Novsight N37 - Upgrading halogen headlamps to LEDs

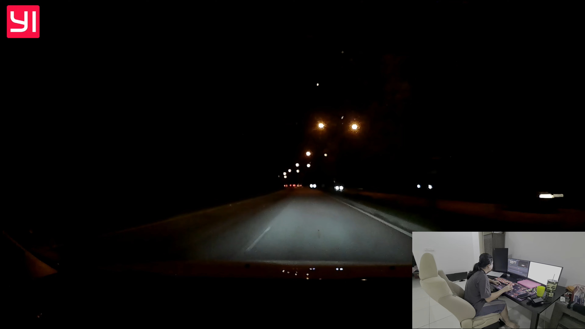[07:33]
okay so this is how it looks like at night when I'm driving um the condition of the road isn't exactly very dim or very bright it's just the normal street lamps that you have okay so as you can see from here the the cutoff of the lights seems to be good